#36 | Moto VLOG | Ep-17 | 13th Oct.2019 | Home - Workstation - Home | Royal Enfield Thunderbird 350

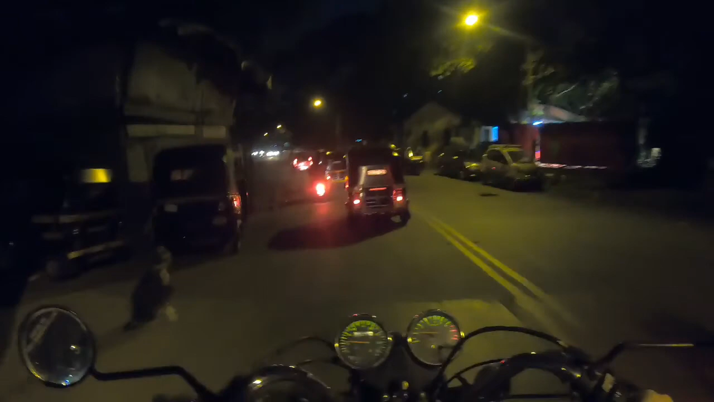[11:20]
और यहाँ पर एक बाजू में एक कुत्ते थे, वो काफ़ी ज़्यादा भौंकते हैं, उनसे कभी कभी हमें जो है डर लग जाता है, बट इट्स ओके।